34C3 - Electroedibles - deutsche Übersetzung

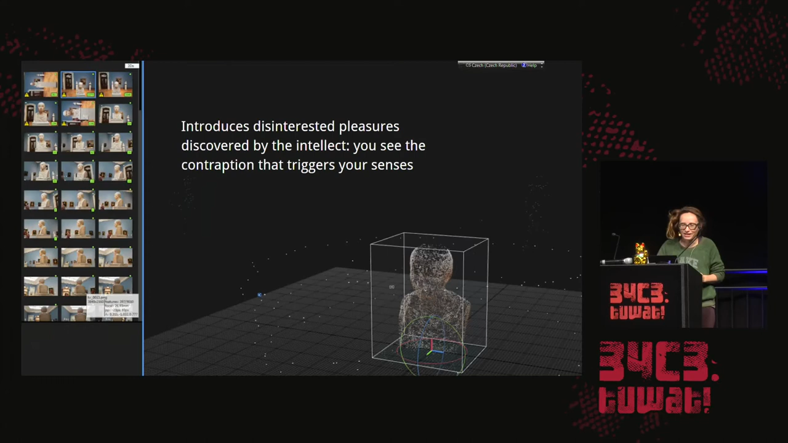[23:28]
es ist dieses berühmte Berliner Museum, wo die Körper ausgestellt sind und ich habe ihn gescannt, um auf dieses Modell zu kommen.